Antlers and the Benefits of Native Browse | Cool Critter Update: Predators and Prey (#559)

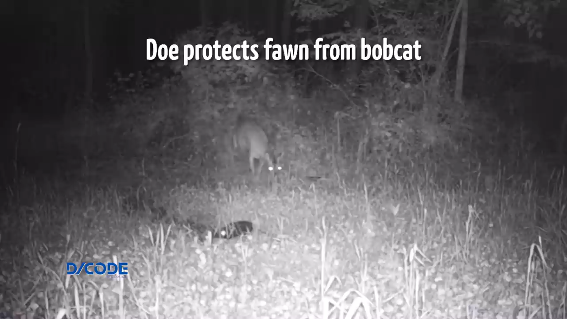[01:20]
You may recall that several years ago, we shared some cool footage of a young buck at a pond.
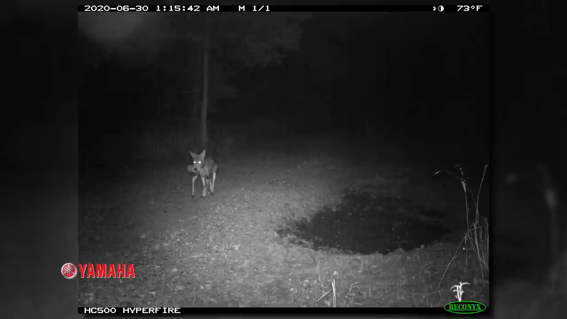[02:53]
Though we don't enjoy seeing coyotes carrying fawns, it's a great reminder that coyotes and other predators are hunting for fawns throughout the fawning season.
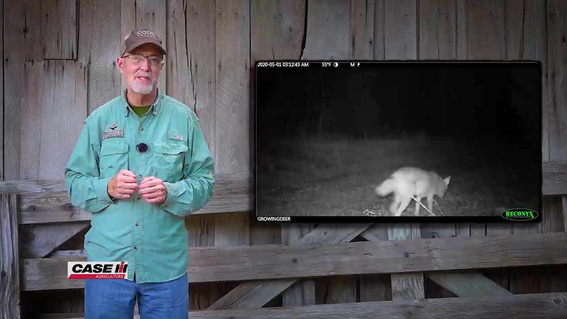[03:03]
Predators hunt for many species of wildlife including turkey poults, quail, and even non-game species. We don't want to end the predator-prey relationship,